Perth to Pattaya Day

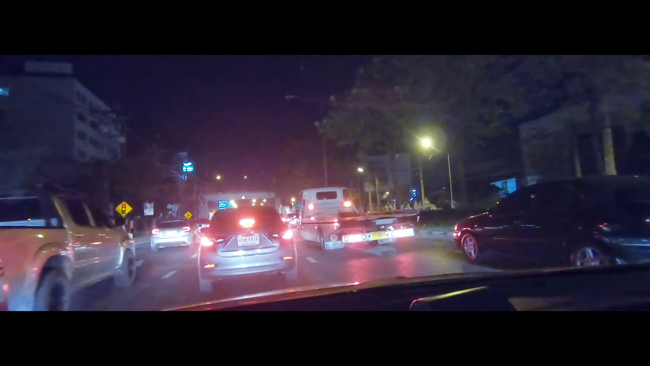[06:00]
In Bangkok, heading towards Pattaya. So traffic काफी हो चुका है, काफी time लग रहा है यहाँ पर तो अभी निकलने के लिए। जैसे कि आप देख सकते हो traffic हो रखा है काफी यहाँ पर। Oh my God, traffic कितना traffic हो रखा है।
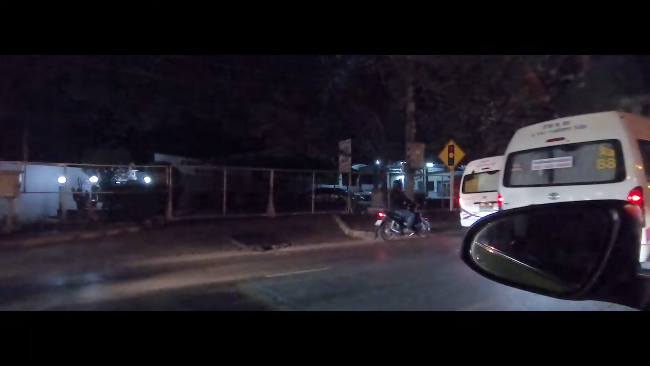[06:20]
पता नहीं कितना time लगेगा। Hopefully 2 घंटे लगे। जाकर फिर मस्ती। Taxi बैठा हूँ अभी। देखते हैं क्या मिलता है।